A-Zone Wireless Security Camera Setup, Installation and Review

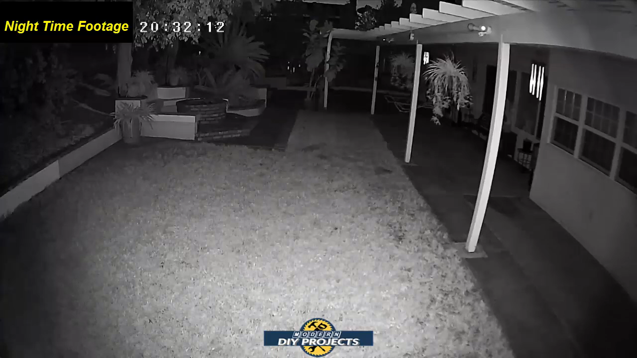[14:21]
So here's some footage of the backyard of my house from the camera again. And now it's nighttime, as you can see on the counter up in the top left corner, and this is being lit up by the IR, the infrared. It has an infrared LED that lights it up for you, so you can get excellent night vision. So as you can see, it's very clear, even with no lighting out in the backyard, because the IR lights it up for you. So there you go. Okay, guys. Some final thoughts on the A-Zone battery-operated security camera.